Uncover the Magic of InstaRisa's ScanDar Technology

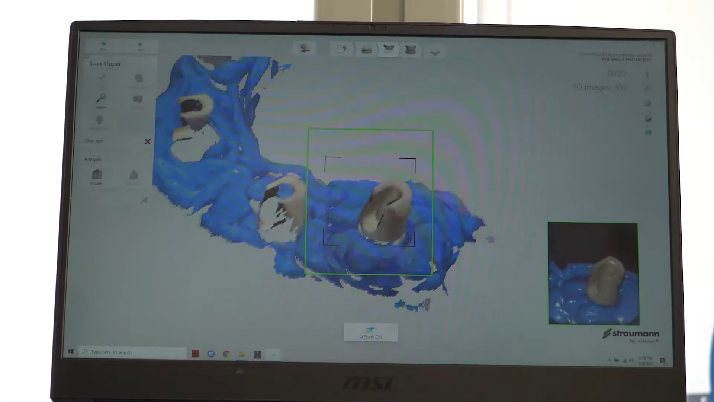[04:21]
Leave it there. Put a missile and leave it there and then I go to the other scan body.